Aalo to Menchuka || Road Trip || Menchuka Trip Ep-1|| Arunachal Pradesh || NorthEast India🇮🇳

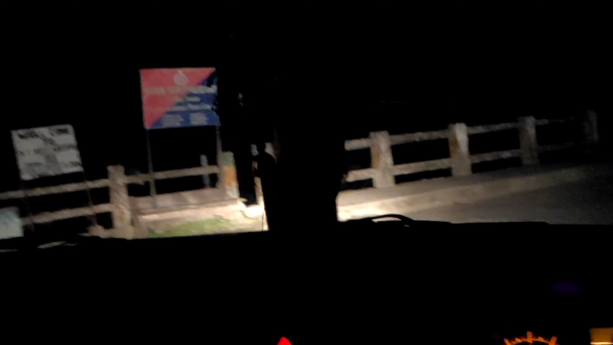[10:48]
ट्यून्ड, आराम से जाइए। हाँ, ये वाटरफॉल काफी अंधेरा हो चुका है, लग जाते क्या हम लोगों का। ये भैया ड्राइवर भैया आपको दिखाई नहीं मिल रहा होगा, आप लोग ये अपना